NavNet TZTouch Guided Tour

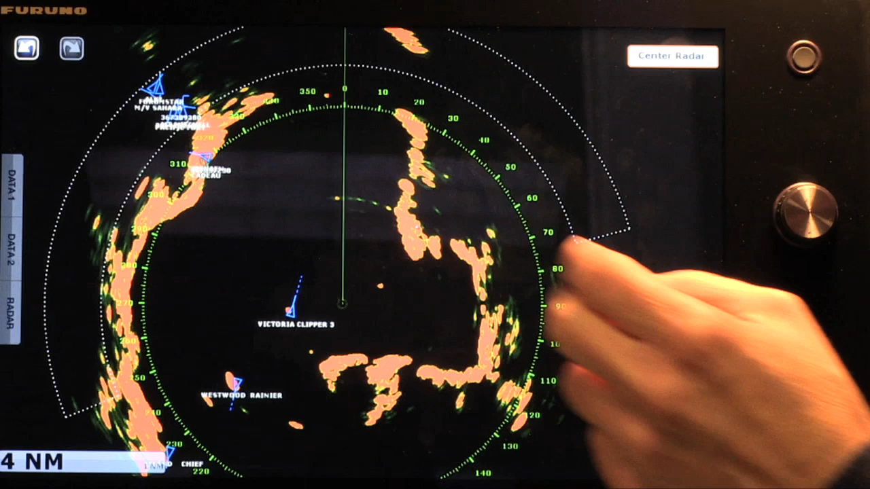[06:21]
or I can simply touch a display like the radar and gain instant access to that on my screen. Using my multi-touch gesture to get back to the home page, I tap, and now I have access to another display, which would be my chart plotter and my instrumentation display.
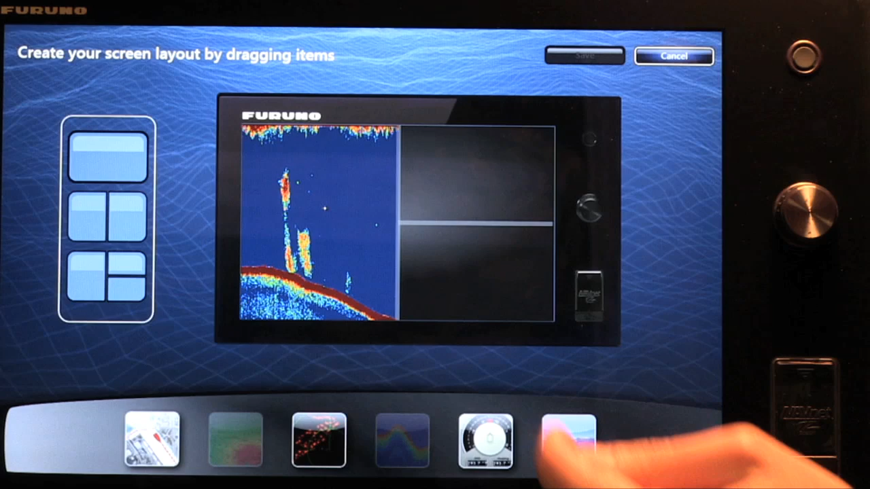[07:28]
then I have an instrumentation display in the upper right-hand corner, and I bring the chart plotter to my lower right-hand corner.
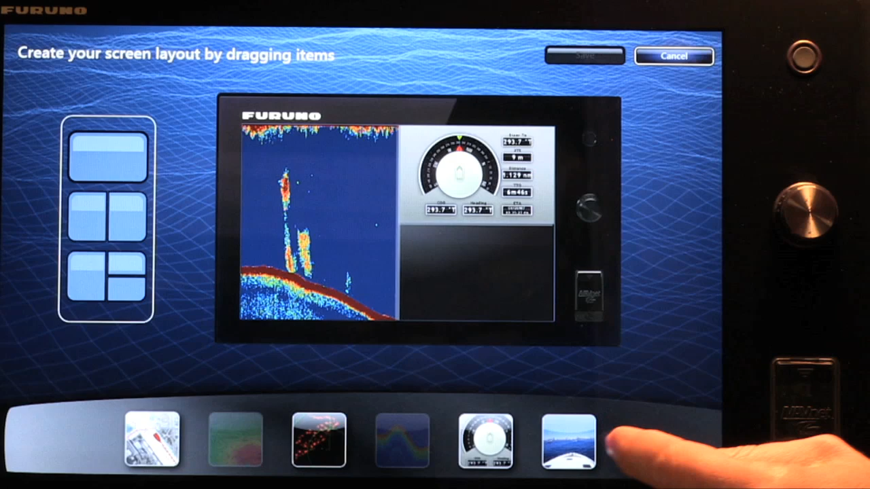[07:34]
By simply dragging and dropping those items, I now save that display,
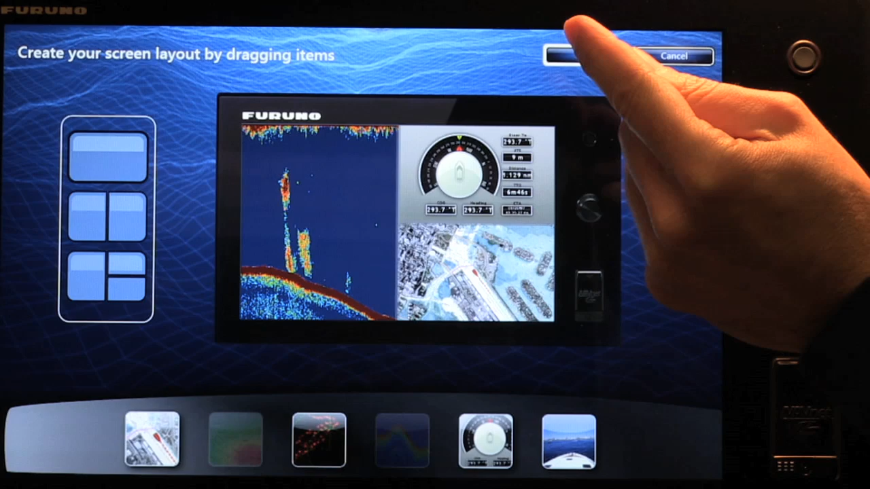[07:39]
and here it is actually presented to me on the screen.
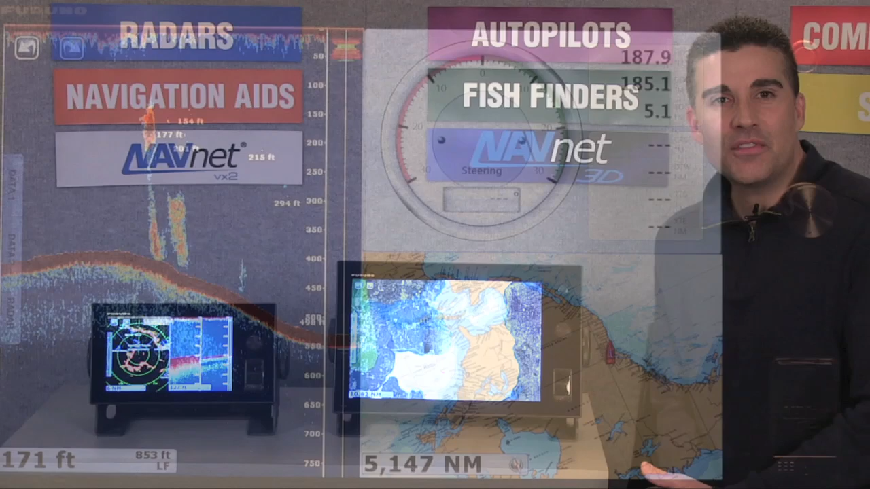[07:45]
Now that we've seen how easy it is to move around the display using the touch screen, let's take a look at how touch gestures will actually simplify our navigation. One of the things we say about NavNetTZ Touch is that we can simply touch and go. And what we mean by that is if you'd like to establish a new go-to point, I can simply touch and go.